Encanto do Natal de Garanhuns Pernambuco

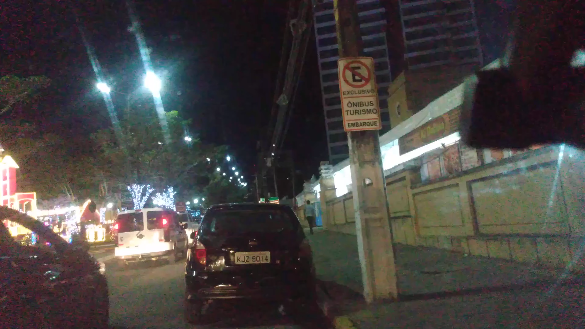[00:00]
Olha como está lindo aí pessoal, aqui é onde é o relógio das flores,
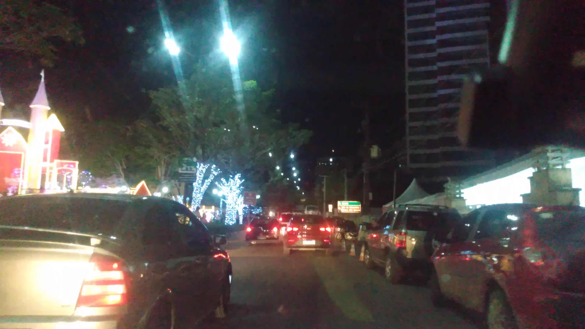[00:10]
bastante enfeitado aí, ó, trânsito muito grande aqui, os pessoal tudo vindo visitar aqui os polos, tudo bem enfeitado, ó, colocaram as pisca tudo com as luzes amareladas, ficou bem lindo fazer o retorno ali para vocês verem melhor, já está chegando o turista aí na cidade,
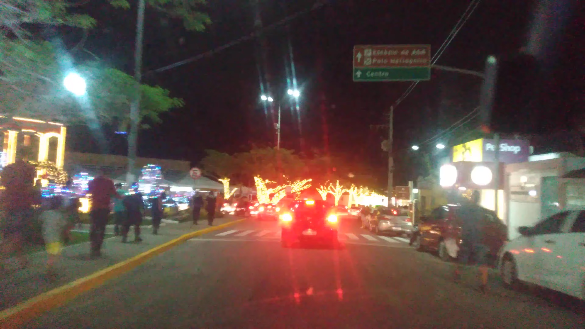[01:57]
ainda cedo, ainda está chegando bastante gente, eles vão fechar ali na frente porque o movimento de carro é muito grande,
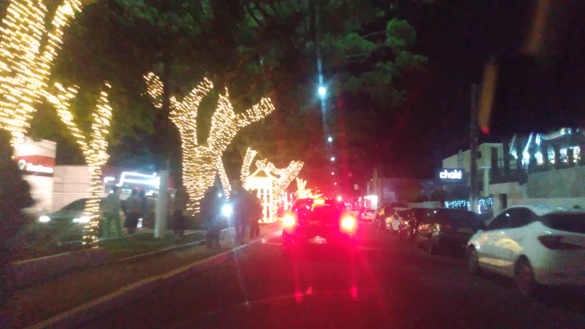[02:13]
vou descer até lá embaixo aí, fazendo a filmagem, mostrando aí, que está
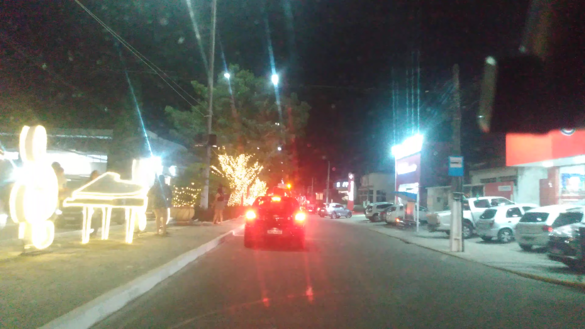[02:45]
aqui,
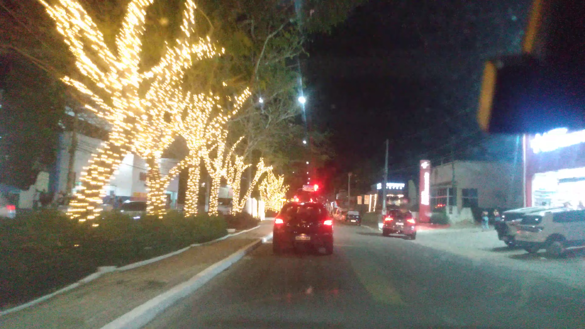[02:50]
colocaram também as caixas de som,
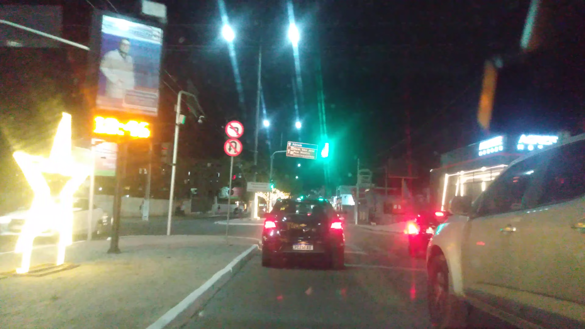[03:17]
né, fica tocando a música do Natal, nessa avenida todinha aqui, ó,
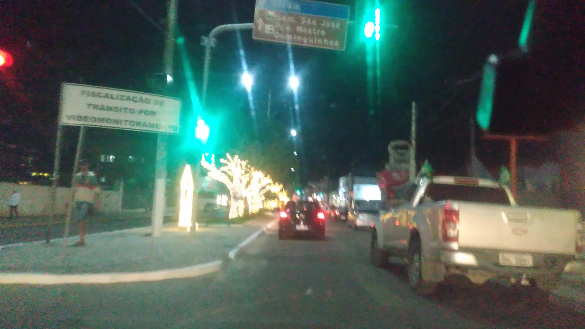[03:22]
a cada 100 metros colocaram as caixas de som,
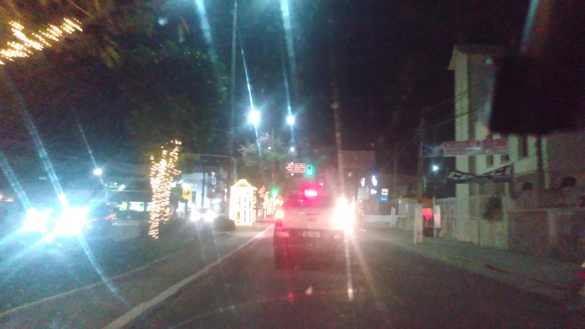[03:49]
o trânsito muito grande, ó, mesmo o sinal aberto,
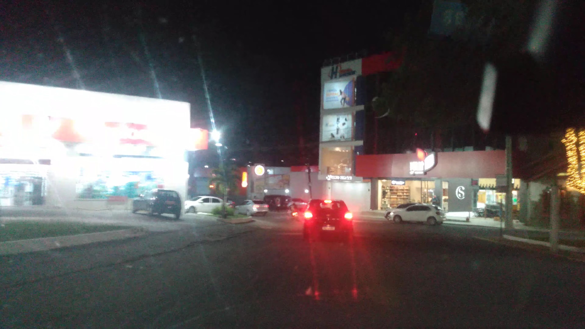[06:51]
Cheguei aqui na fonte luminosa Vou alugar aí abaixo